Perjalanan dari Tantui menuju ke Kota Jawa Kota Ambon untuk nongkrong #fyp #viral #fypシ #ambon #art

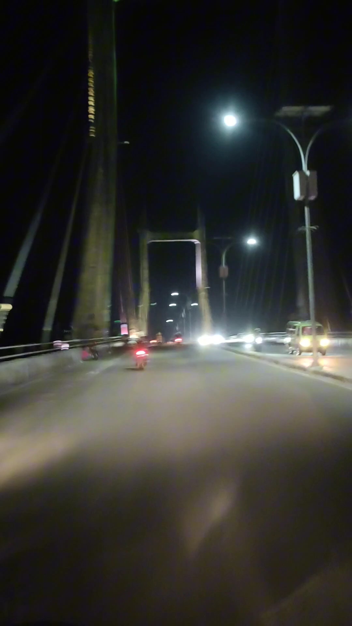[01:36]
Jembatan terpanjang di Indonesia Timur Jadi teman-teman
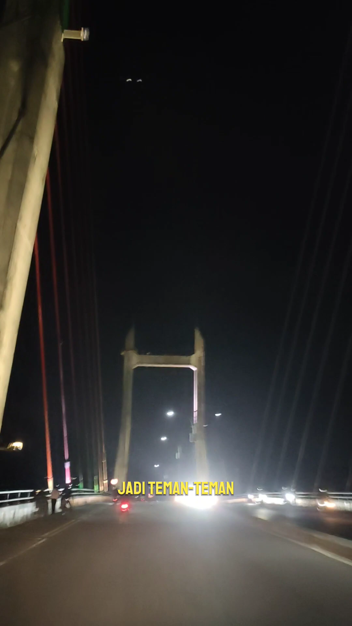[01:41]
jembatan merah putih ini pada saat diresmikan itu Akhirnya menjadi salah satu
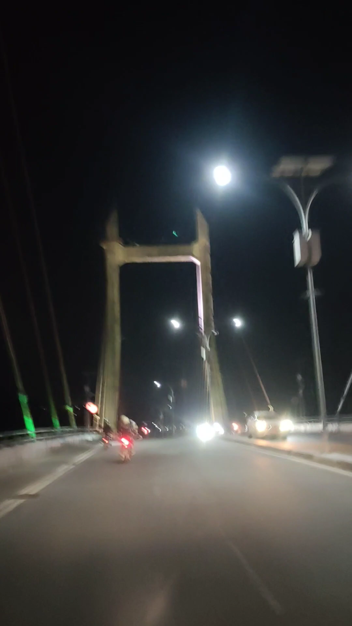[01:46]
ikon dari Kota Ambon sendiri Jadi kalau teman-teman dong lewat sini Pasti
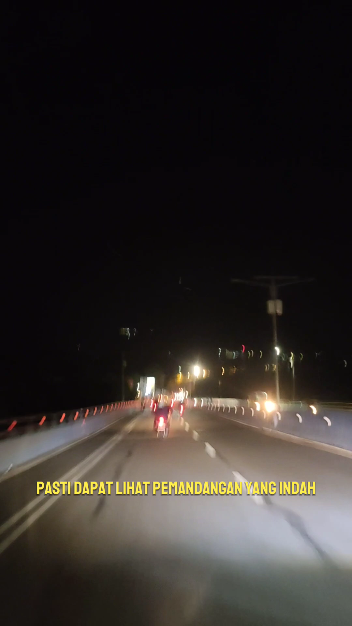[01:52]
dapat lihat pemandangan yang indah Dapat lihat Teluk Ambon dan dapat lihat sebagian sudut Kota Ambon Ini teman-teman katong sudah jalan turun Dan di sebelah kiri
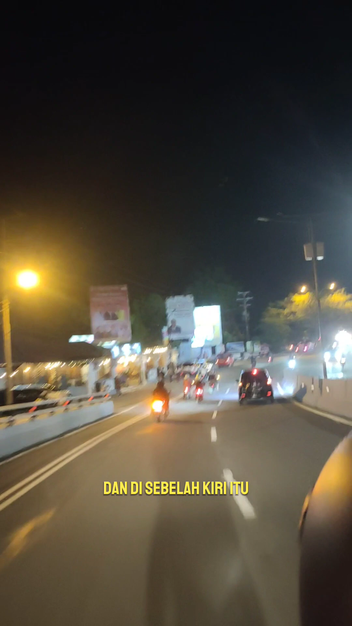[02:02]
itu ada salah satu kafe yang lumayan terkenal Dan banyak beta
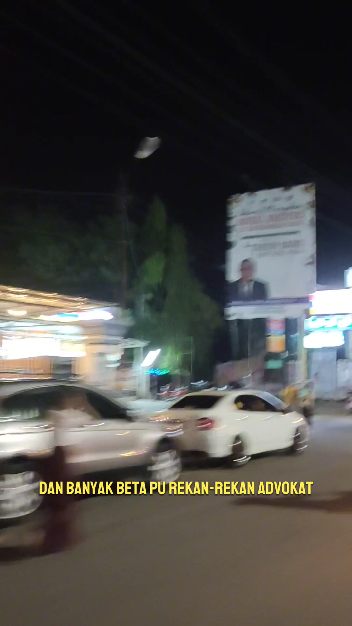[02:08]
pun rekan-rekan advokat pengacara itu nongkrong disini Itu tadi kalau katong belok kiri
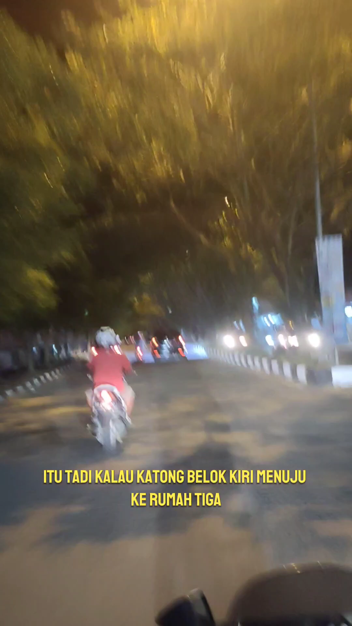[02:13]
menuju ke rumah tiga Ini teman-teman bisa lihat kantor atau
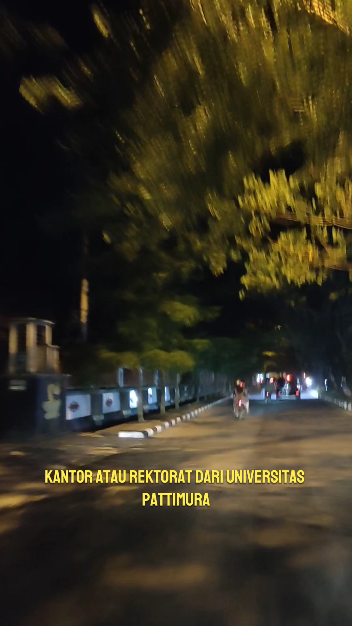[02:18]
rektorat dari Universitas Patimura Jadi Universitas Patimura ini merupakan
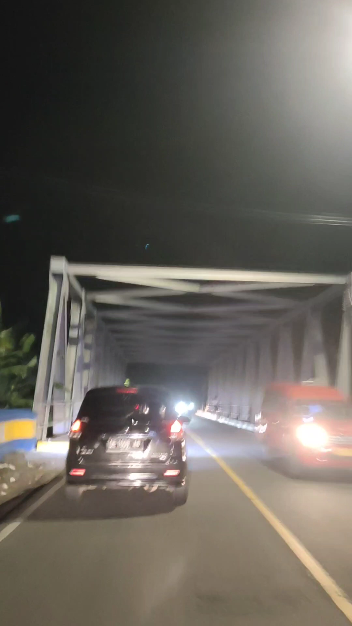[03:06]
Jadi teman-teman ini kalau sudah dapat jembatan ini berarti katong sudah dekat dengan kota
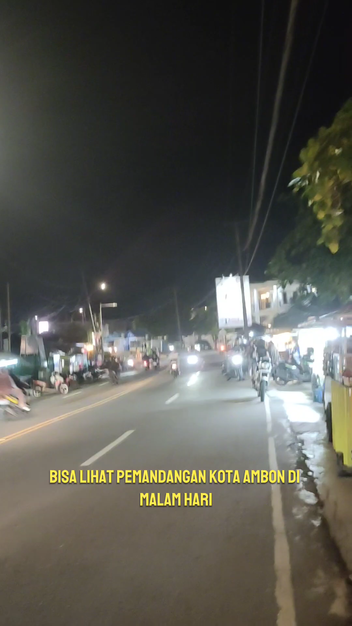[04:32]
kota Ambon di malam hari Dan juga dia punya harga jajanan disini